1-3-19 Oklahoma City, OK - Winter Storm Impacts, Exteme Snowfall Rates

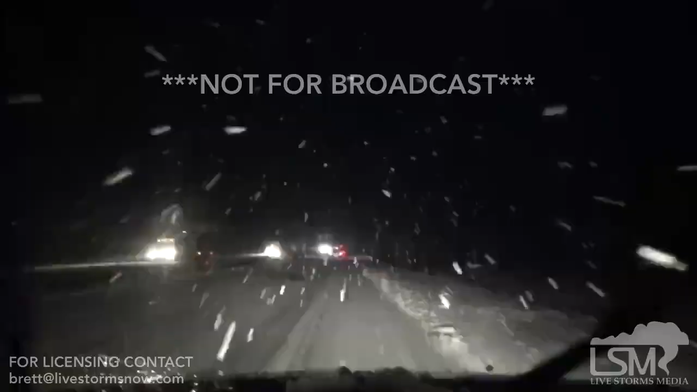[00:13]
Guys, I have never seen flakes this big in my entire life. Oh my gosh, they're the size of like the bottom of a pop can.